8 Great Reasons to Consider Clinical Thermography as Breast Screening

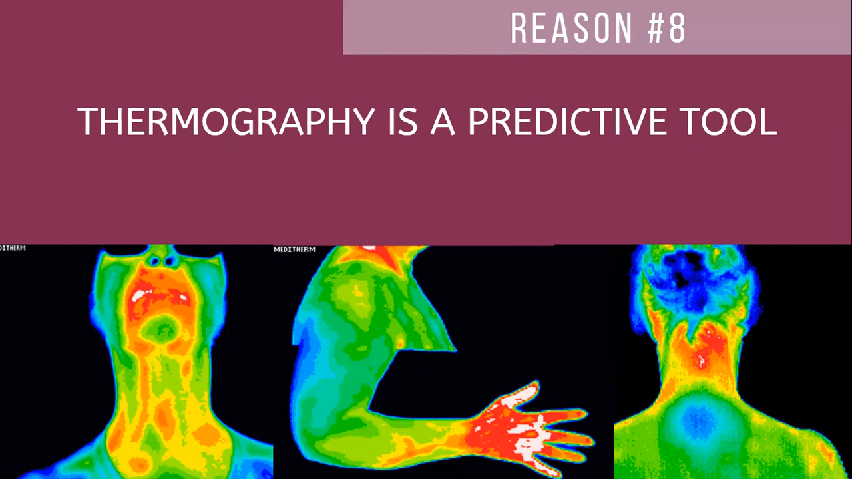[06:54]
For example, the image on the left, you can see there's dental inflammation in the mouth. The important thing about this image is that there are eight teeth associated with breast cancer. And if we're seeing that there is inflammation in the mouth area and is draining because toxins are fat soluble, we want to make sure that we're able to take care of this matter before it gets into your breast. Secondly, the second image, this glove-like pattern is indication of somebody who's diabetic. They may not even know that they're diabetic.